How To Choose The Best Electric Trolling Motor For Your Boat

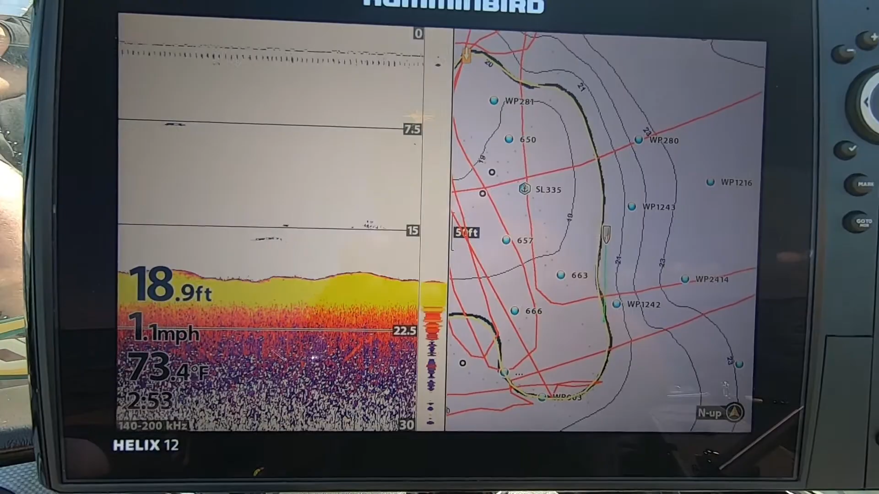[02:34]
On screen: depth 18.9 ft, water 73.4°F, speed 1.1 mph
cruise control heck I barely have to drive this thing I just got to set it up to do what I wanted to do through the one boat network and I'm rolling I mean it's that